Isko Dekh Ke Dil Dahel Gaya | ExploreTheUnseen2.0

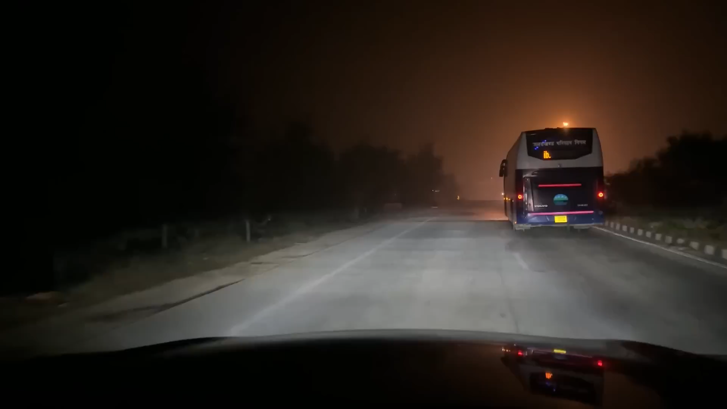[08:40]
सामने टोल है बहुत दूर मैं अभी 3X किया मैंने तब दिख रहा है वन एक्स पे तो ऐसा दिख रहा है कि वाईया गाड़ी धीरे हो गई टोल आ रहा है और यह लोगी में भाई देख लो पहले तेरा कावरेज आ रहा है और लोगीम पे हम
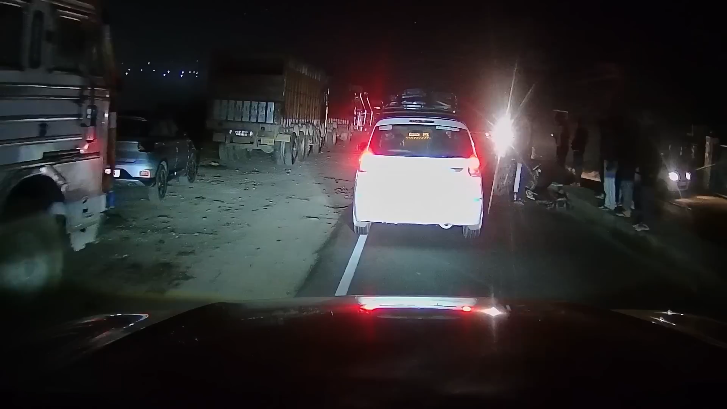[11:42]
थोड़े दिर पहले एक ना पीछे एक्सरेंट हुआ था मतलब बाइक था वो बंदा